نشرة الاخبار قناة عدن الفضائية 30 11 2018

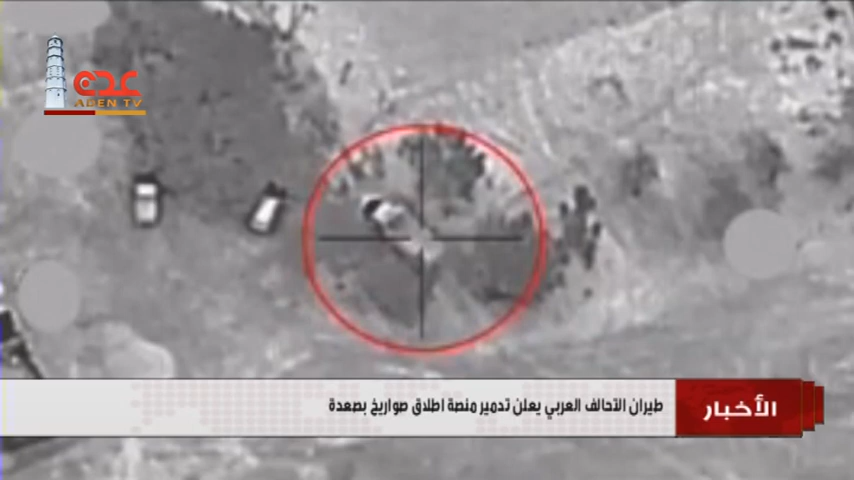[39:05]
من إطلاقه صوب الأراضي السعودية وأوضحت قيادة التحالف إن المنصة المدمرة كانت موجودة في مدرية الصفراء لافتة إلى أن الميليشيات الإنقلابية
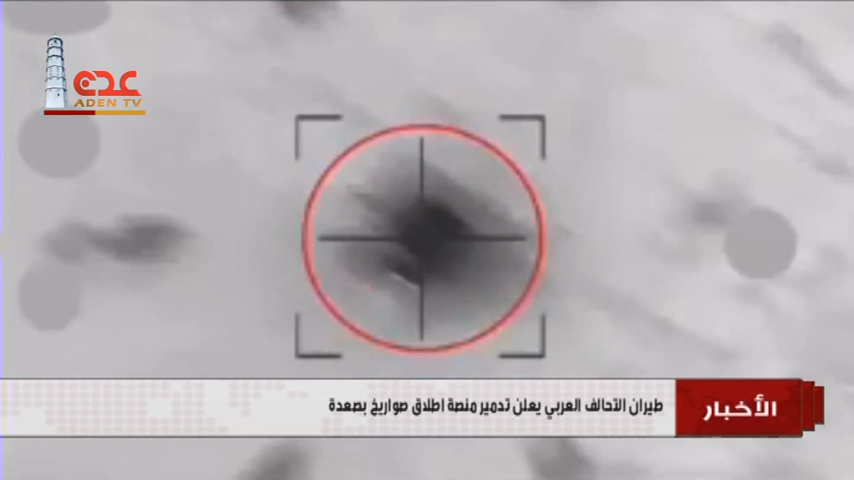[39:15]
حاولت من خلال هذه المنصة إطلاق صاروخ باليستي إطلاق صاروخ باليستي باتجاه المملكة وأضفت أنه جرى اكتشاف منصة الإطلاق وتدميرها في وقت قياسي
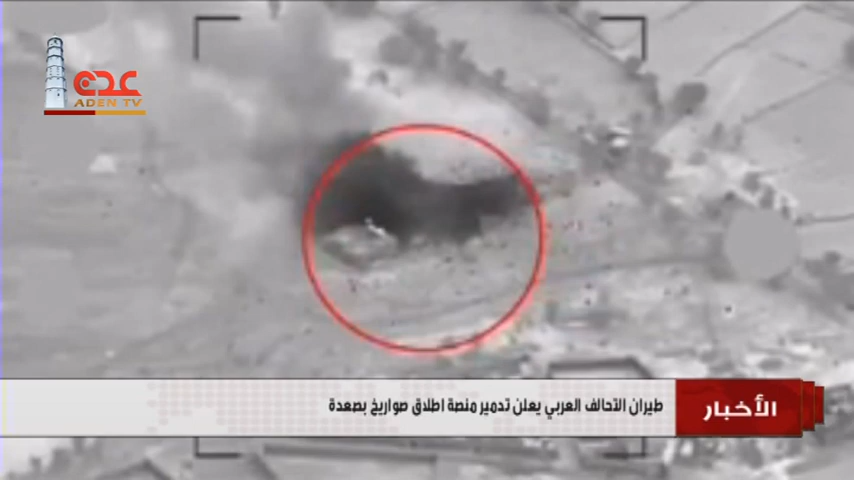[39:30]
لقي أكثر من ثمانية عشر مسلحا حثي مصرعهم وجرح عدد آخر في تصدي